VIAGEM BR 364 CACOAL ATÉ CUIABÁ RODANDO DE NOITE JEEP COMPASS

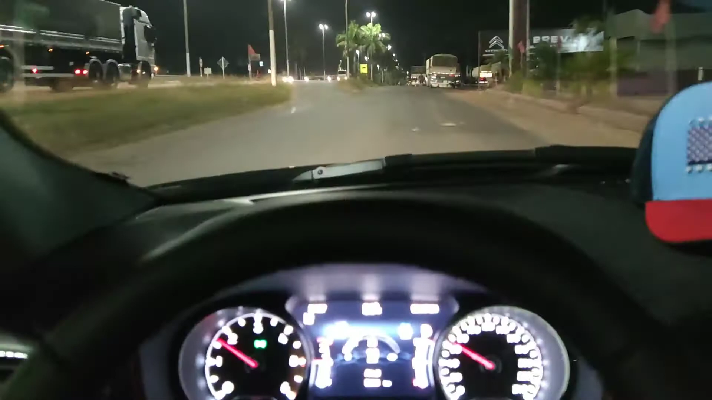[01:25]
Aí galera, agora sim, saindo de Cacoal
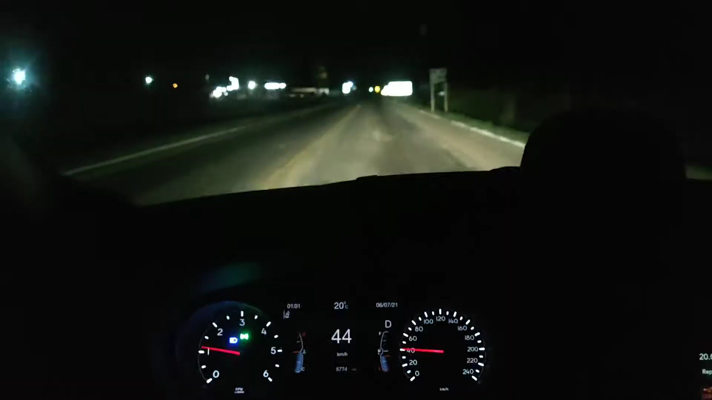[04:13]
Aqui galera Campos de julho O sapézal Vira para cá
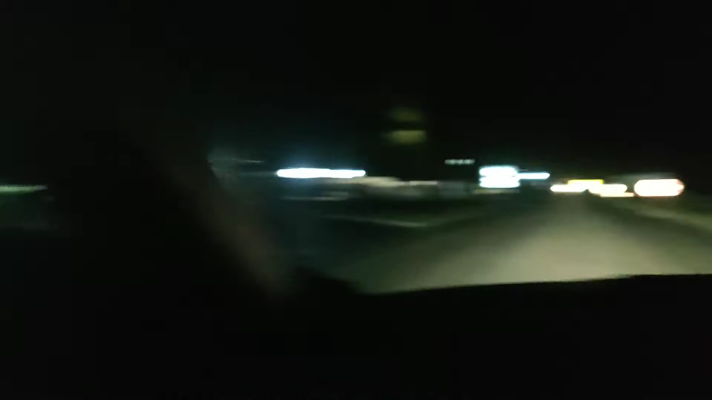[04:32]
É E a gente passa reto Quem não sabe Eu Eu vou No exalta Eu peguei E morei Né Em Campos de Julho E eu fazia muito esse trecho Né É De Cacoal Até Campos de Julho Dá uns 500 quilômetros Mais ou menos E daí eu tinha um Celtinha Né Não vou ter essa foto agora Porque esse vídeo aqui Inclusive vai ser gravado E editado pelo celular mesmo
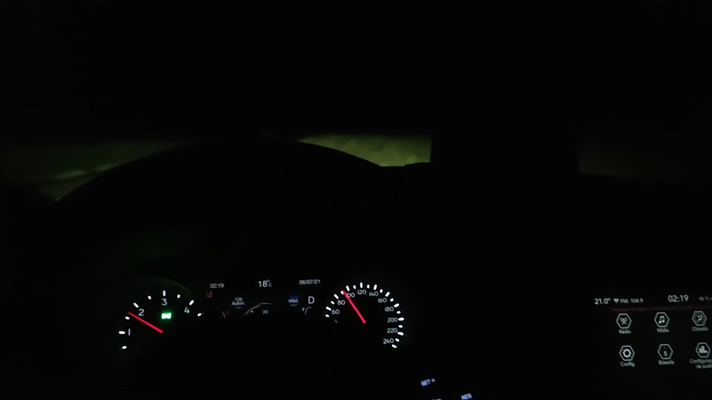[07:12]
A autonomia tá 150 Tem que andar 100 Então tô indo devagarzinho Né Sem sono Tranquilo
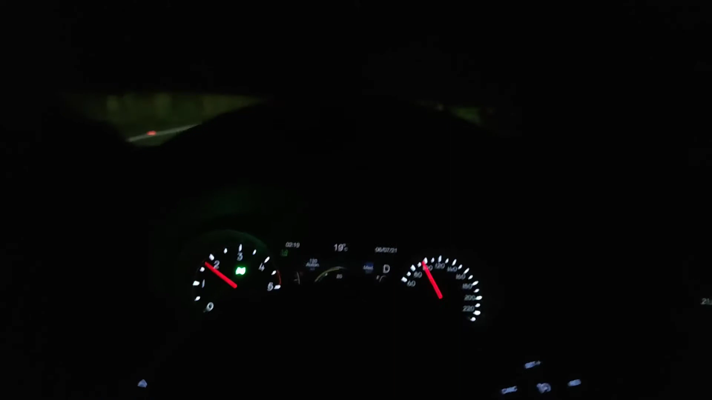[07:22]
O que eu faço pra andar sono Vou clicar em alguma coisa Tomei uma energética também no início E sempre quando eu paro Alongo Lava a cara Beleza
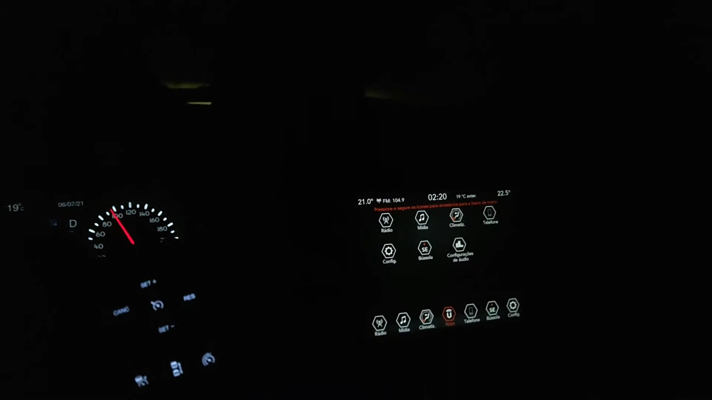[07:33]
Agora 12h20 Eu acho que é horário local Acho que lá em Rondônia Já é 3h20 Bora Aí galera Deu 3h da manhã já 3h22
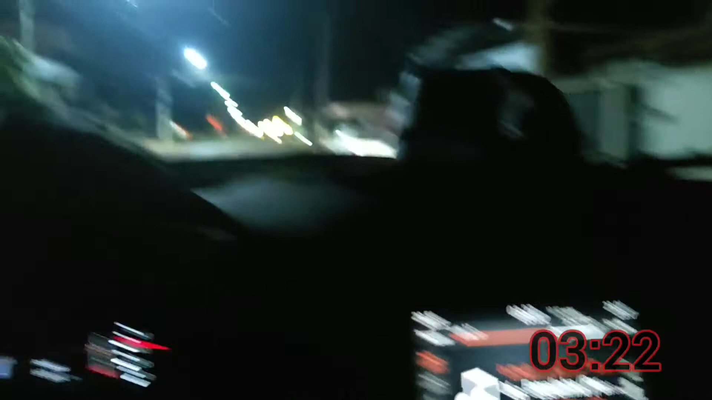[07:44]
E a gente chegando aqui Em Pontos Lacerda Tivemos que
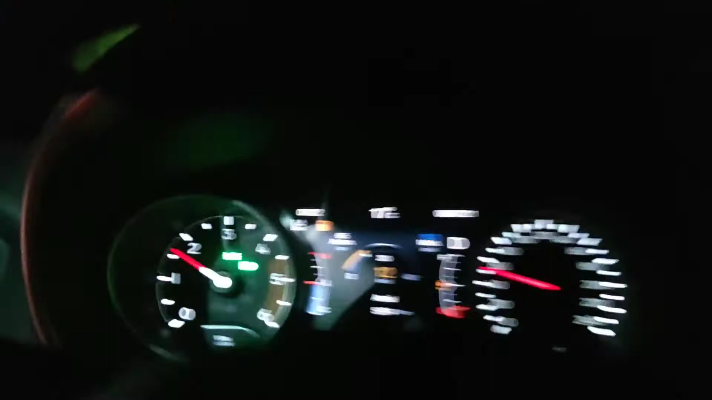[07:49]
Dar uma maneirada Porque deu reserva
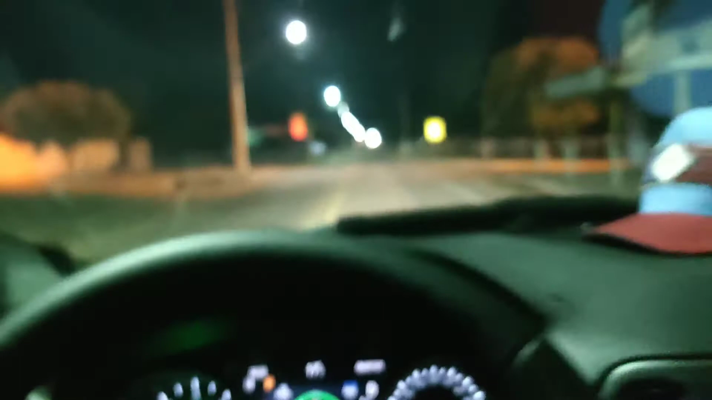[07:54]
E daí Ia dormir ali no hotelzinho Mas viu que tem um posto 24h aqui
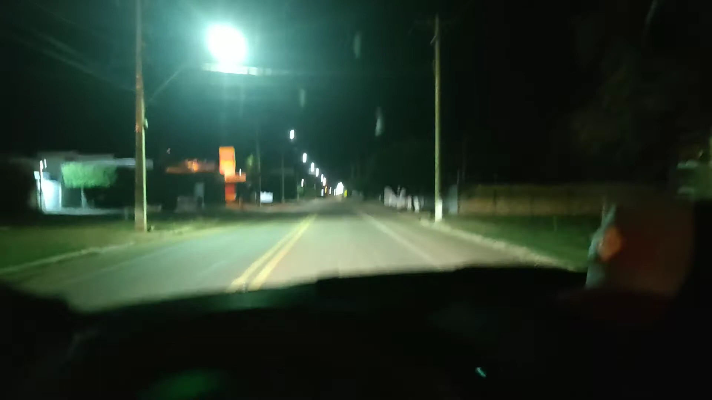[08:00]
Consegui pro posto Esticar um pouco canela lá Abacei E vamos pra Cáceres Fechou E agora tudo certo Na graça de Deus
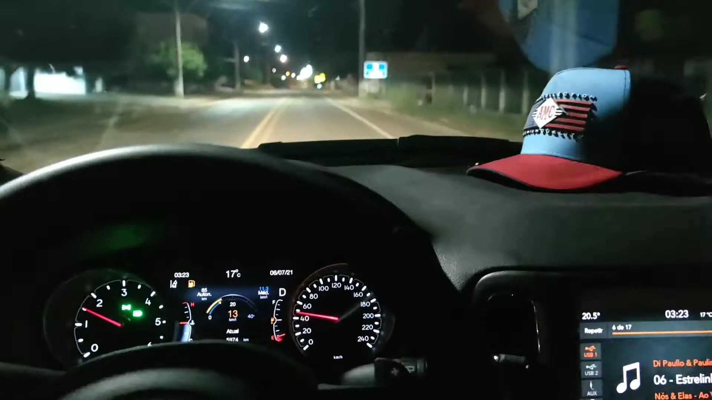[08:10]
Olha lá O posto Um quilômetro O Castro é bonito Né Ô Pontos Lacerda Vamos sair aqui do Pontos Lacerda